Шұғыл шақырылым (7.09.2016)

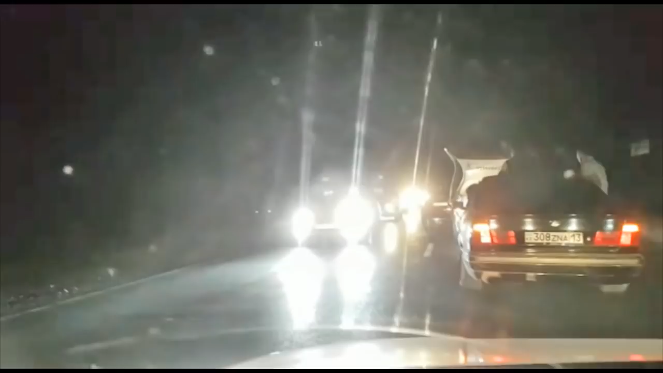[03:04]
Им пофигу, абсолютно. Пострички едут, и все. Свадьба в Ленгере. У человека на крыше автомат.
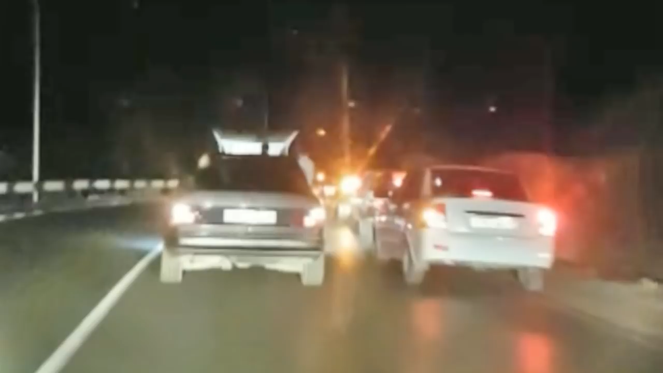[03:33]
Вот мешает дорогу проехать. Устроились здесь. Абсолютно все пострички. Переде машина-карета, которая не дает вообще проезды никому.
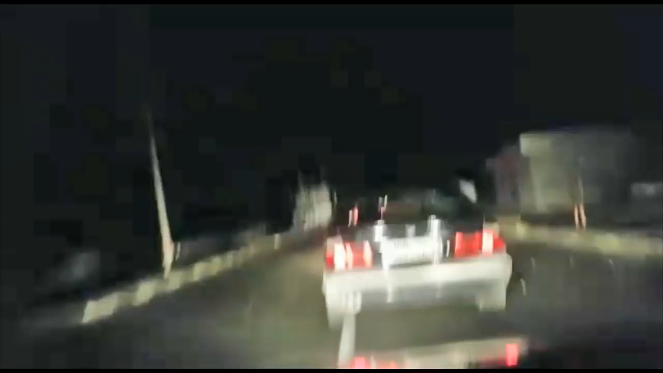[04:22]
Той шеруініңде жүрген кей көліктер қарсы бетке шығып, жол көлік оқиғасын болдыруында шақ қалған. Автор полиция қызметкерлері жол ережесін өрескел бұзыған жүргізушілерді анақтап, тиісті жазасын берсе екен деген өтіншін білдірді.